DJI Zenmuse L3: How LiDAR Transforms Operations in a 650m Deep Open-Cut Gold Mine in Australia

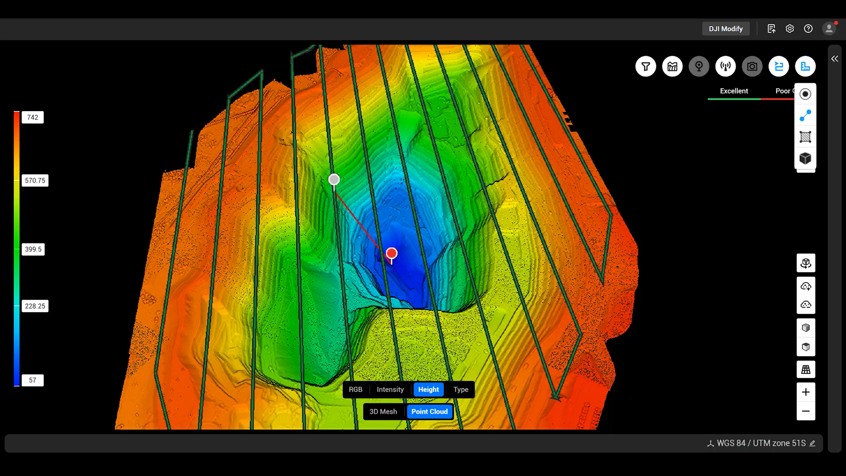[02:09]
With the M400 and L3, we're able to fly for a much higher vantage point, capture data all the way down to the bottom of the pit, and have the deliverables out in a significantly shorter amount of time.